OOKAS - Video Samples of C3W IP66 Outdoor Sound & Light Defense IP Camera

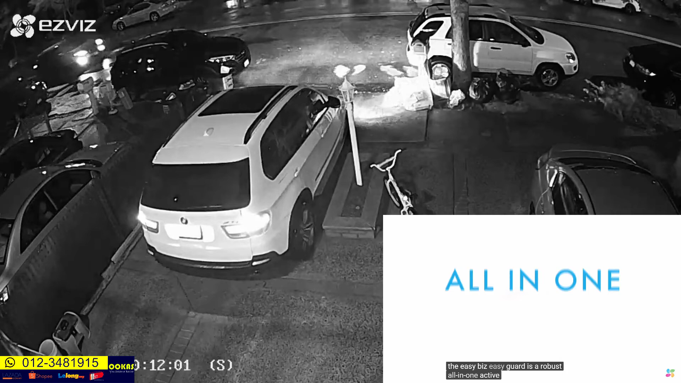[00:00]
Active Defense Smart Home Security Camera It features convenient, all-in-one technology with a camera, recorder, two-way audio, siren,
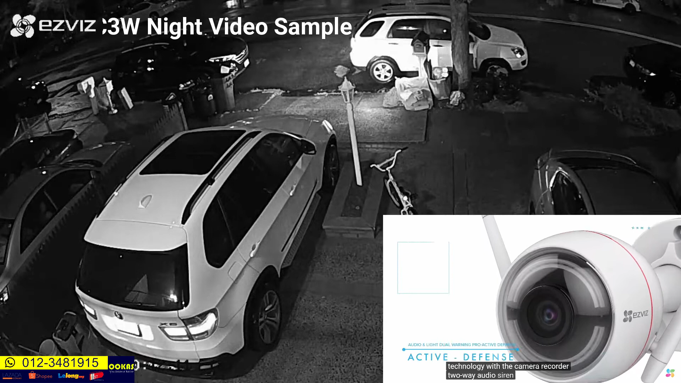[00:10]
and strobe light that deliver active security for peace of mind. EasyGuard has a compact, attractive design, wide-range boosting Wi-Fi antennas, and is weatherproof for indoor or outdoor use. The camera is IP66 rated to withstand extreme weather and temperatures.
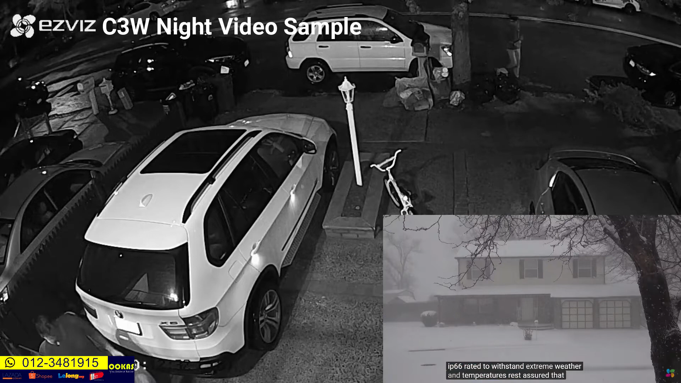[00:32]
Rest assured that during a blizzard, tropical storm, or heat wave, you'll be able to check in on your home. Active security features include a 100 dB siren, bright strobe lamp,
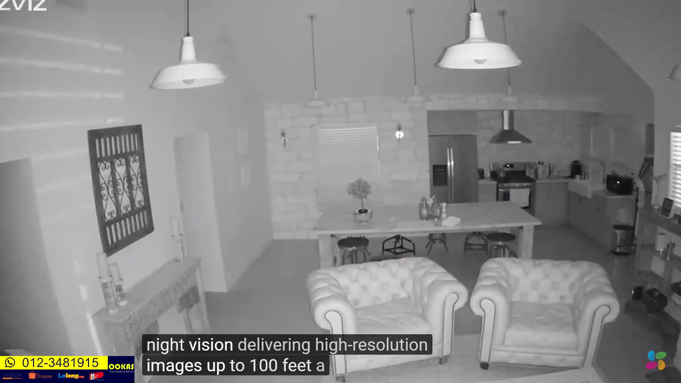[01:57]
A wide 118 degree lens offers a more complete view of any space.